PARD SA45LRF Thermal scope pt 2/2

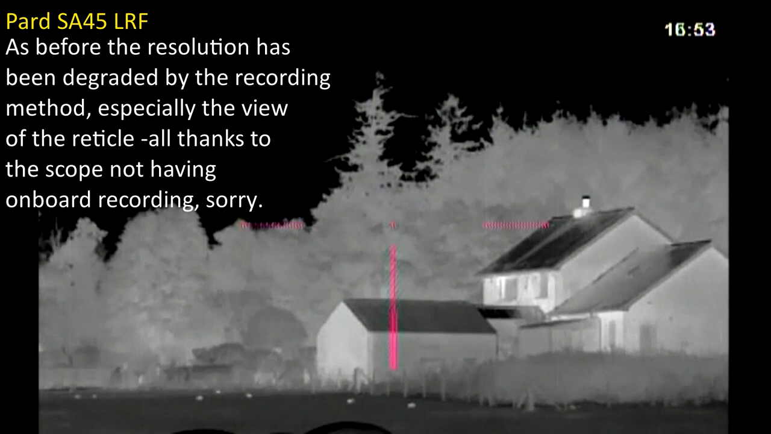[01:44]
I'll synchronize both views and I'll swap between the two. You can see there's already some rabbits out. It's only 10 to 5 at night after sunset, so I've just taken a few photos of the two scopes on the tripod side by side. But in the thermal I can see 3, 4, 5, 6, 7. Possibly 8 rabbits, one on the corner I think, into the undergrowth. The PARD 88LRF has got a much narrower field of view, interestingly.
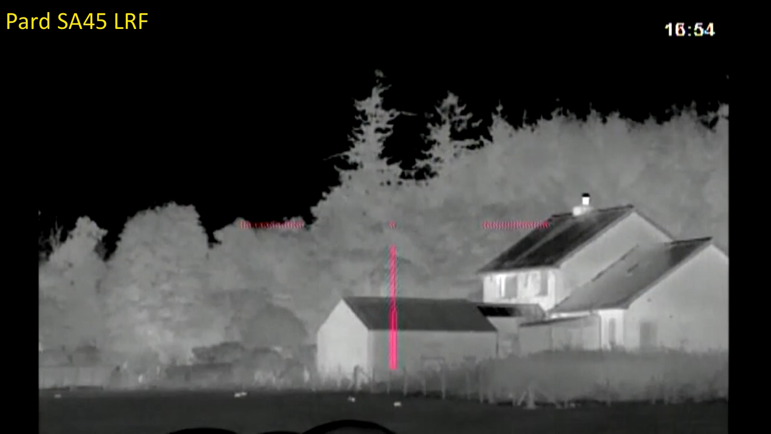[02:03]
Zoom in the SA45. I've got the pip enabled. So let's go into the menu.
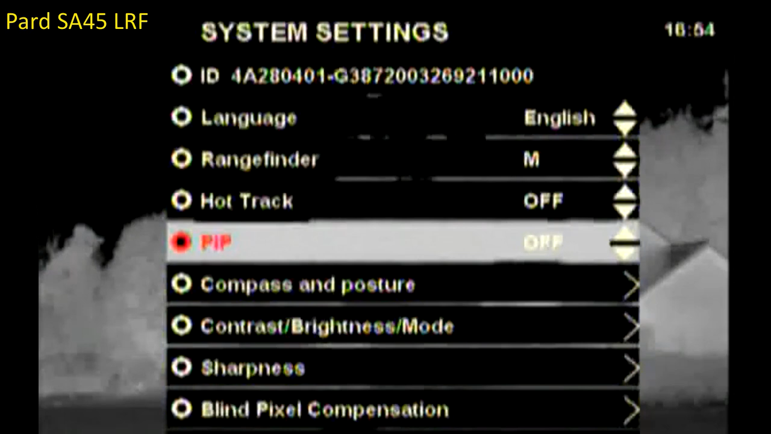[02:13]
Okay, so now when I press zoom, the whole thing, the screen will zoom.
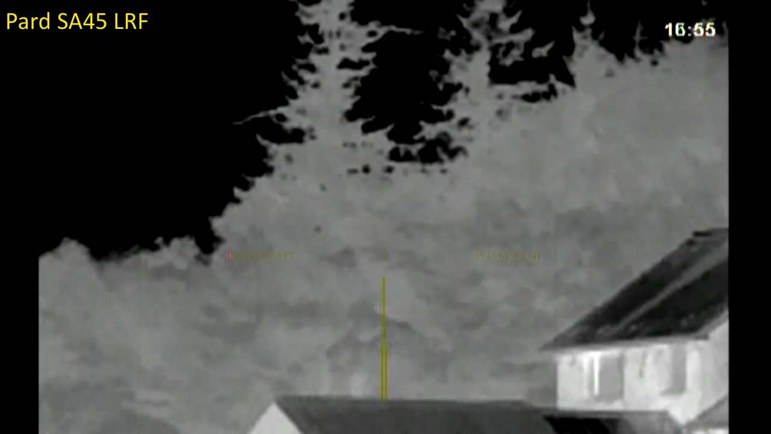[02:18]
And I'll have to angle it to see these rabbits.
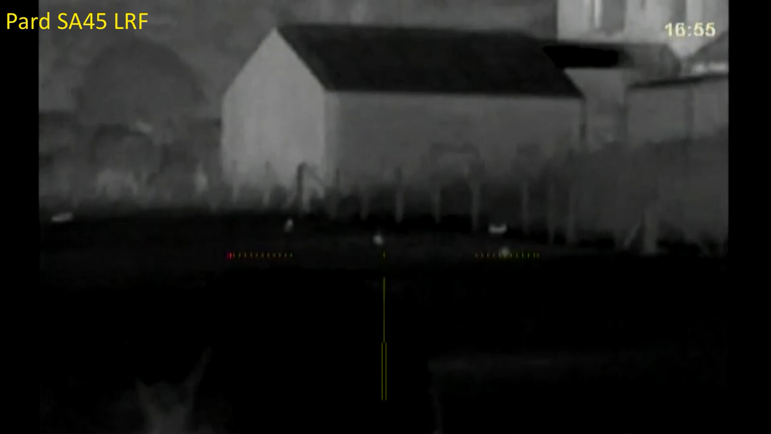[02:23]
So that's times 2, and the native zoom of the SA45 is 3.2 times,
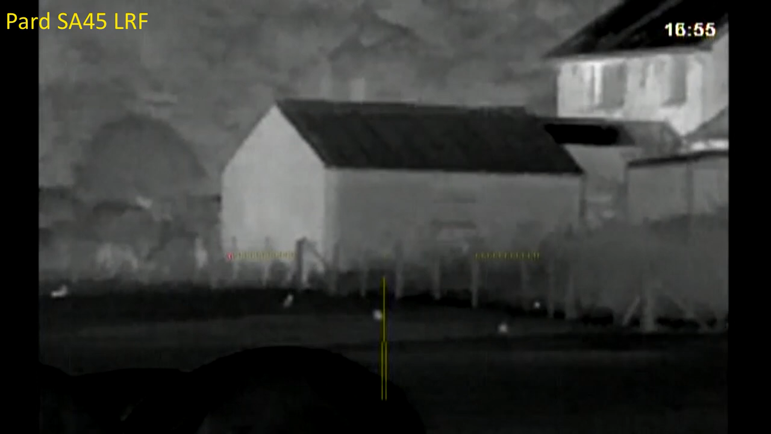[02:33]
so that's times 2 digital, so that's 6.4 times.
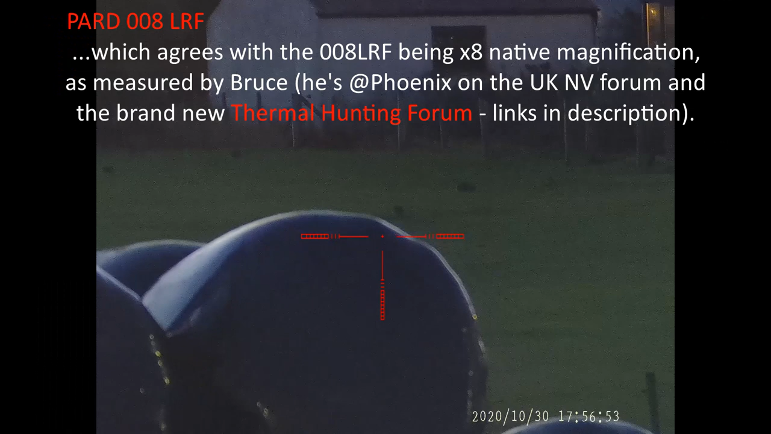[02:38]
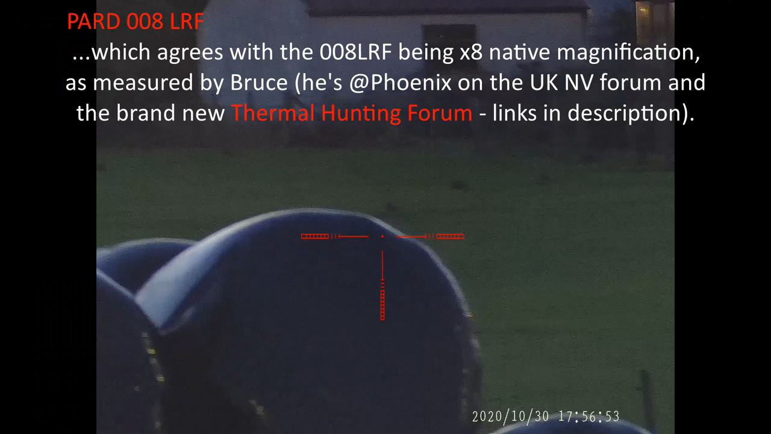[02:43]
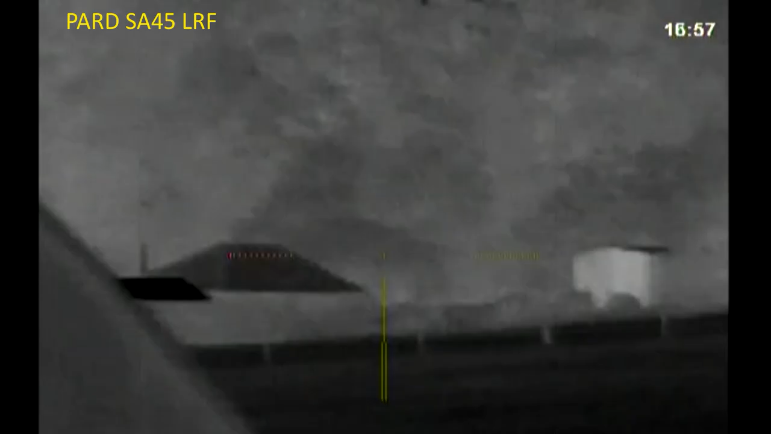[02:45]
So if I pass with the thermal, see
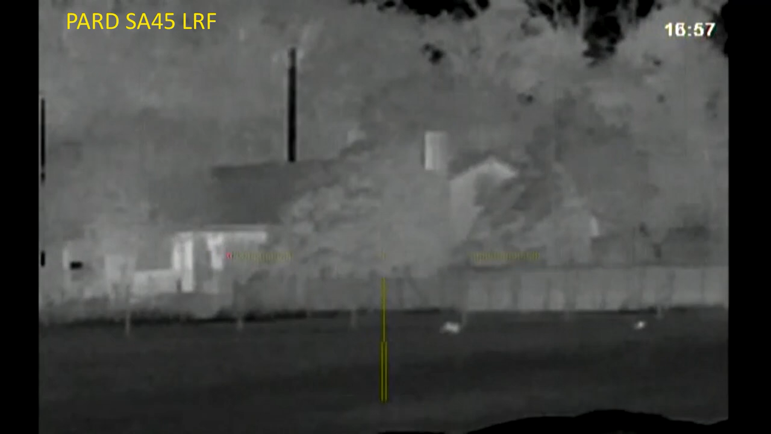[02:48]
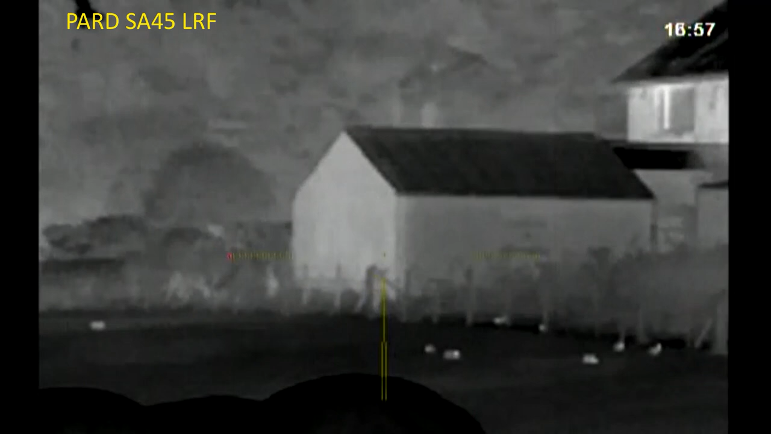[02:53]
1, 2, 3, 4, 5, 6, 7, 8, 9, 10, 11, 12.
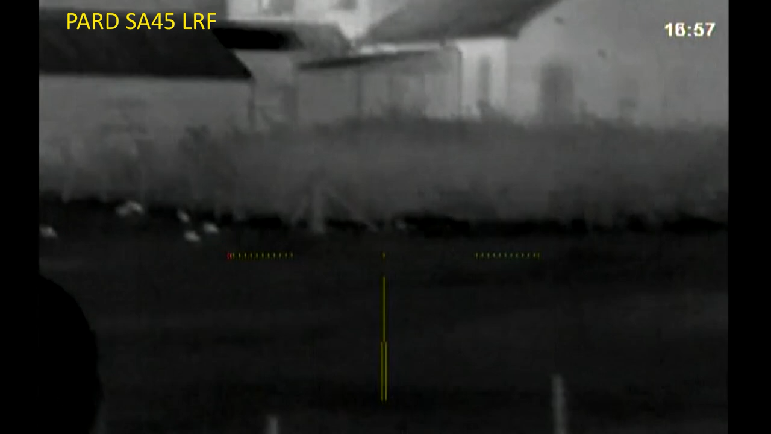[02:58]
Maybe that one where the reticle is right now, maybe that's not a rabbit.
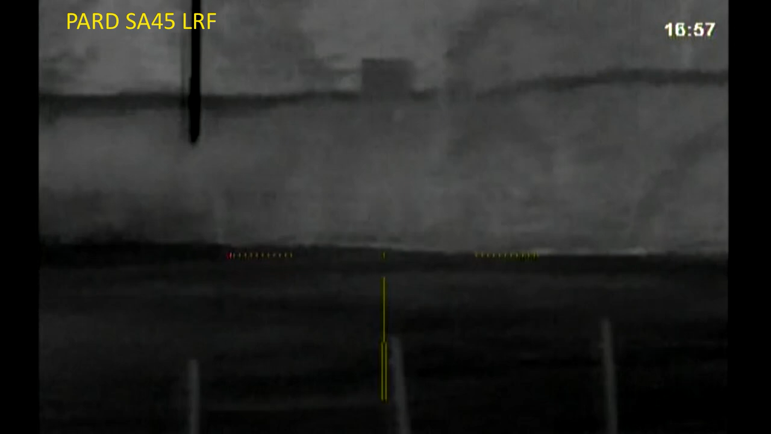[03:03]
So 12 rabbits out there already. And let's range these rabbits with night vision.
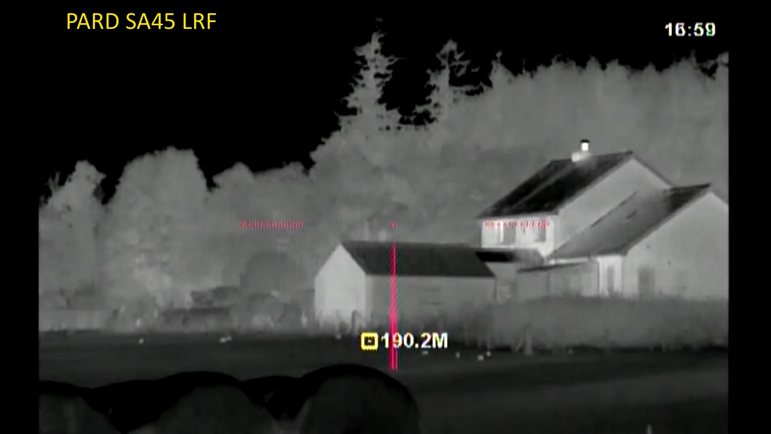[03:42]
That's right, you have to be zoomed right out to use the thermal. 174-175 meters to that fence post. Both the night vision scope and the thermal scope are reading the same range, which is excellent. I must remember that I can only use the thermal scope's rangefinder while it's zoomed out and pip is not on.
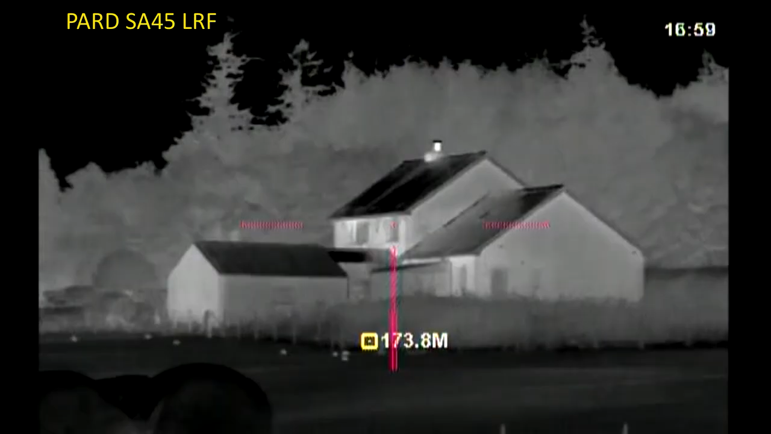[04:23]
Lots of rabbits over there. I think I need to speak to the owner again over there, and the new owner of that house, and get permission for that garden, because at the moment there's no way I can get across that paddock. I've tried before, there's no way I can get across that paddock without being spotted by the rabbits.
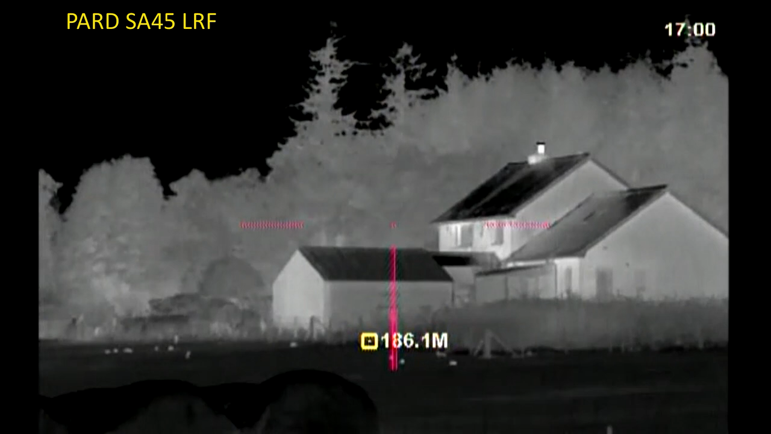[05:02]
certainly very active, those bunnies. No horses visible at the moment.
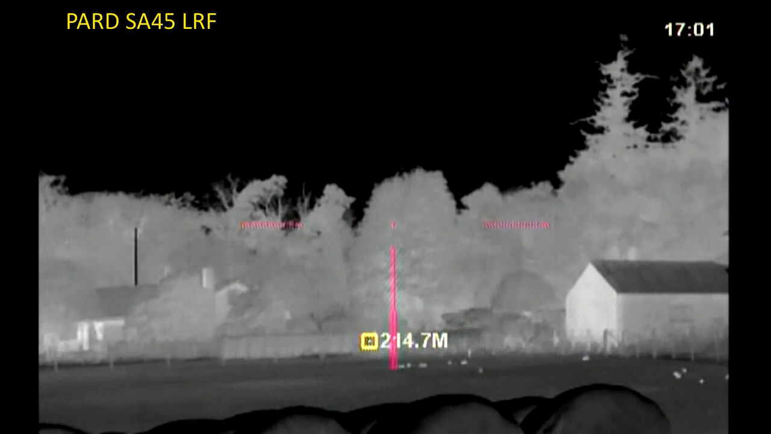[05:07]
I'm going to stay here for a while until there's some more heat sources.
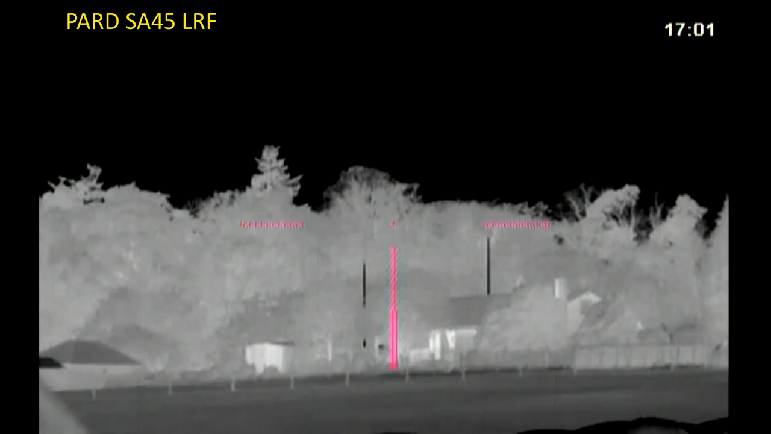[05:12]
Actually, speaking of heat sources, there's a lady just collecting horse poop.
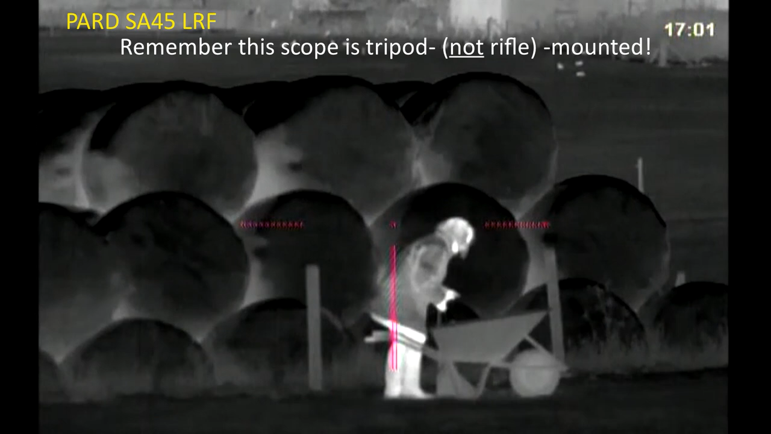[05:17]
So, and you can see the difference in colour from her legs to her welly boots,
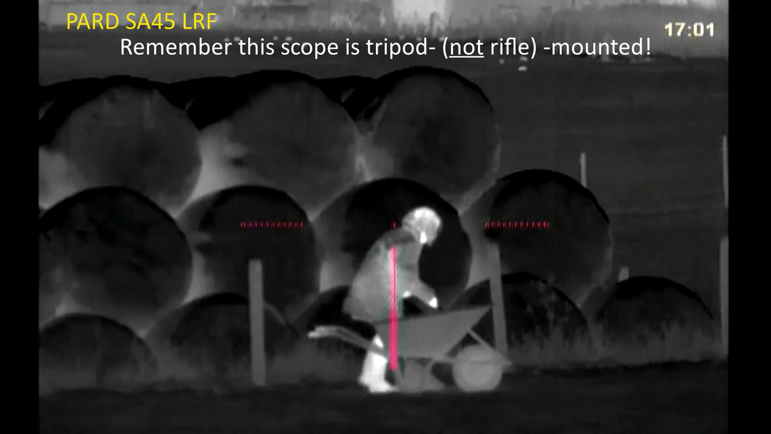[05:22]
and obviously her jacket, hands.
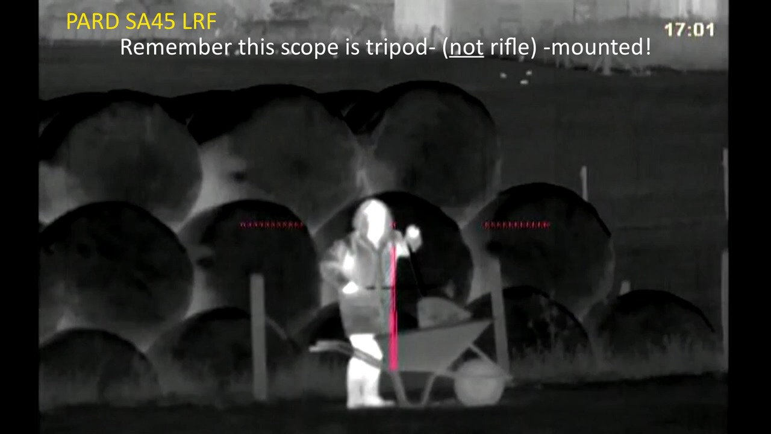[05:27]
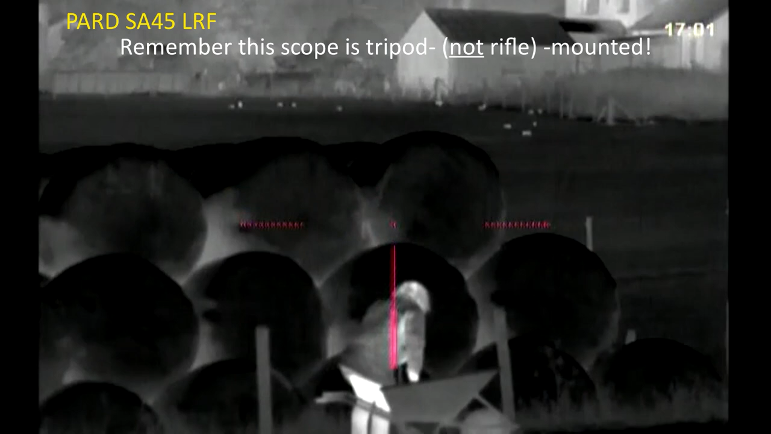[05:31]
So, that's a pretty good demonstration of the thermal shading,
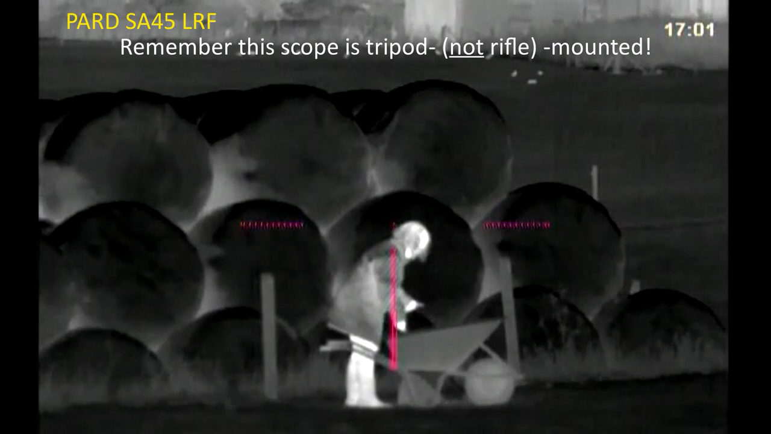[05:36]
because we've got the, that's one important thing to mention actually, Bruce turned down the contrast and the brightness of the PARD.
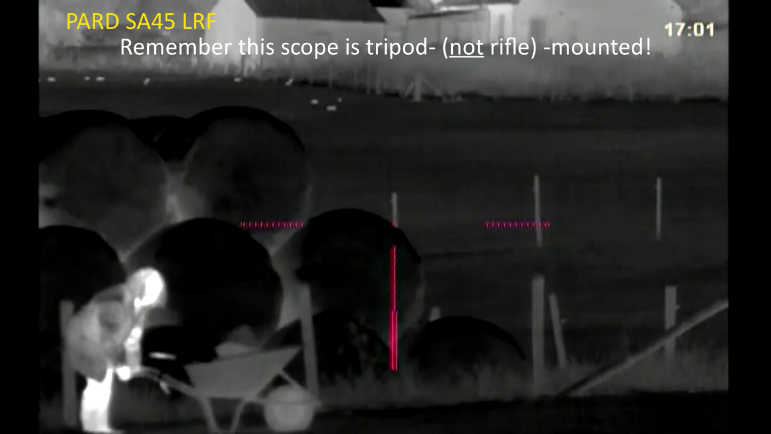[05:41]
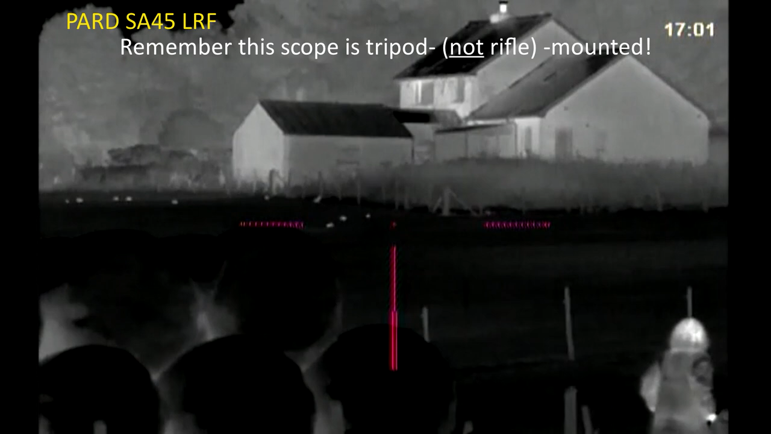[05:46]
The default setting in the instruction manual that comes with the scope
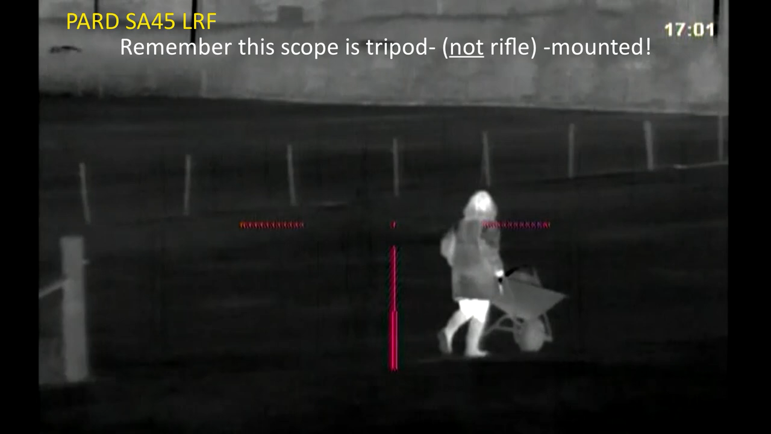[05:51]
would have shown her as virtually all white head to toe with no shading for temperature variations.
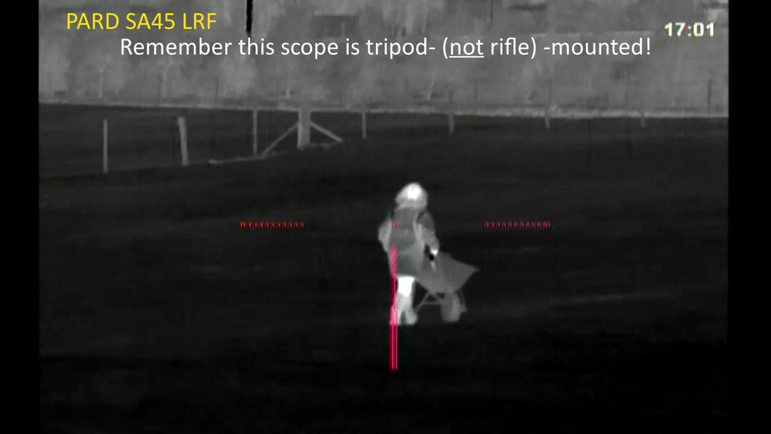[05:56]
So yeah, you can definitely see the boots are cooler than the trousers.
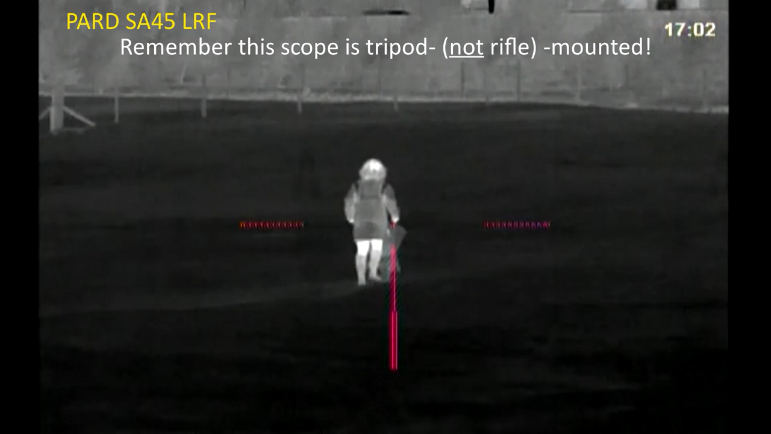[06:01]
And yeah,
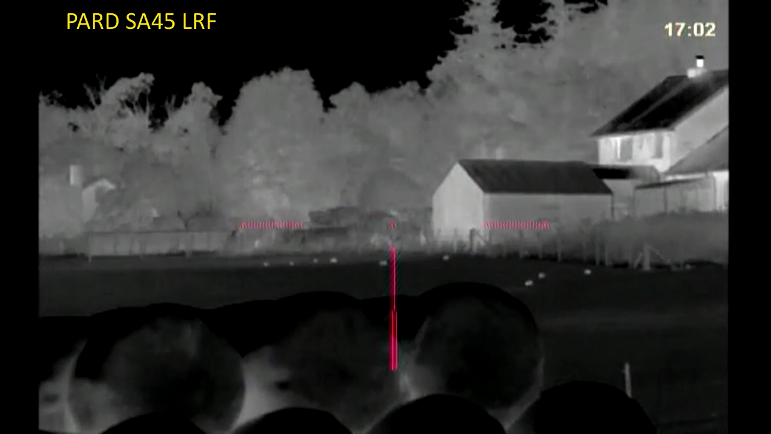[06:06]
this PARD SA45 LRF thermal scope is working very well indeed. Let's just check they're still recording. Yep, the light is still on the Yukon MPR. Yukon MPR, by the way, I bought from Scott Country International a couple of years ago now. Fortunately, the signal will be degraded. So the signal that's coming out of the thermal scope will be degraded down the cable and in the output.